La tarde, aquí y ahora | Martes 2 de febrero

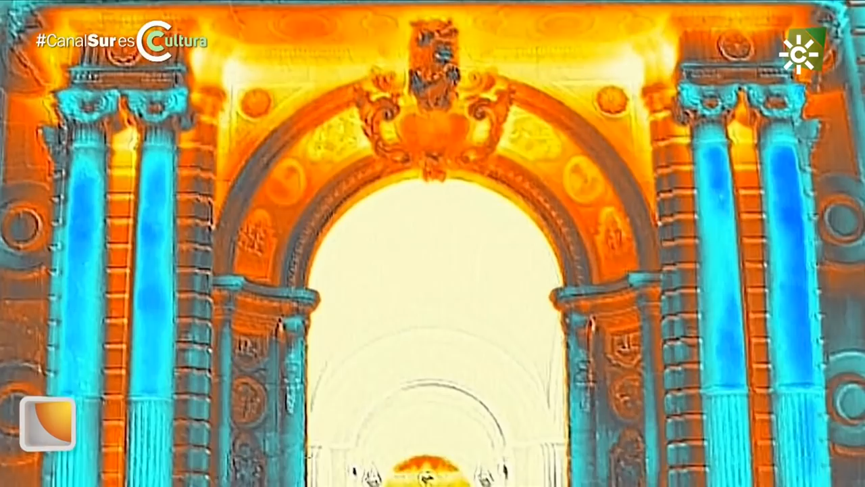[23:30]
ensayos en laboratorio de difracción de rayos X o la termografía, que es un estudio de la radiación infrarroja, ¿no?, de la piedra.